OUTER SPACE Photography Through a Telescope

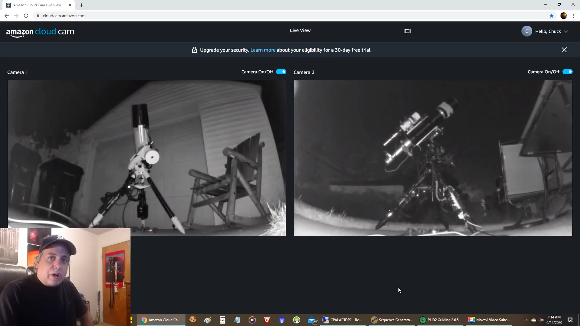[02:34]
okay so here are both of my rigs and the one i'm making the video for is the rasa on the left here and there's a full screen of it and right now it's pointing at the pelican nebula and all of my imaging is done on the east side of the meridian because um it's i catch it as soon as it rises and by the time it hits the the top the meridian it will already be light outside so but that's okay uh tonight should be that the last